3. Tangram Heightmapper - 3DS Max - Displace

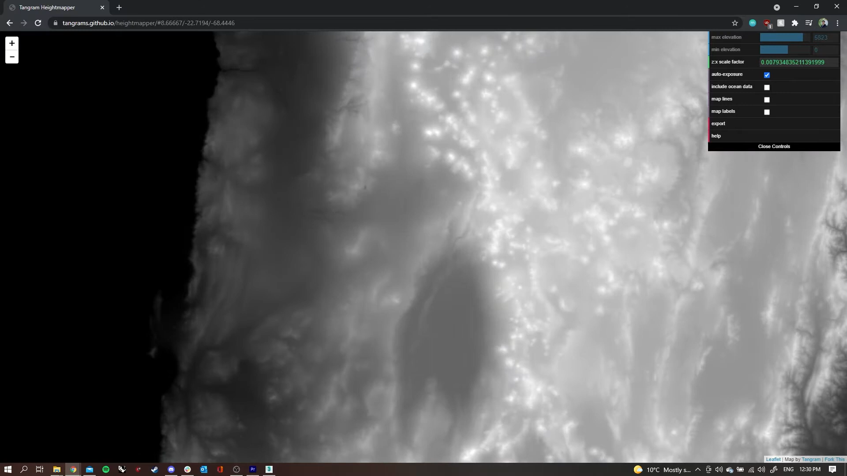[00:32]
on the screen the whitest is the highest point and the blackest is the lowest and as you can see in the top left the numbers changing up and down based
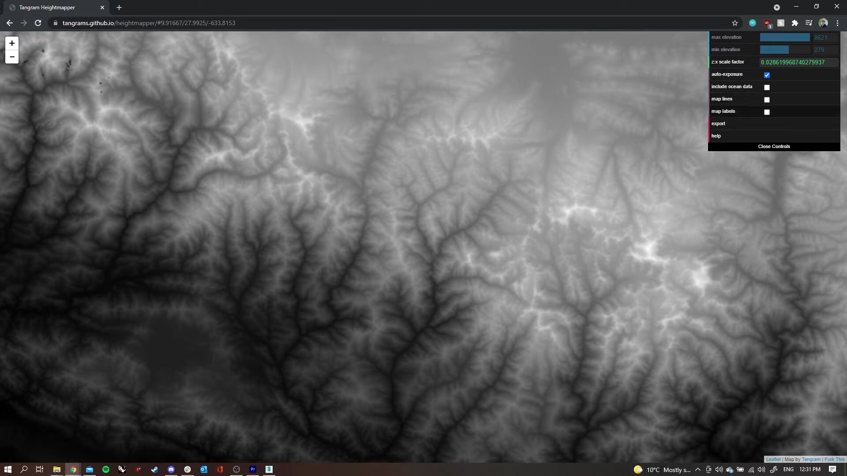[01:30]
terrainious part of the world so if I click export that'll just download it to my downloads folder and then we'll look at putting it into 3ds max so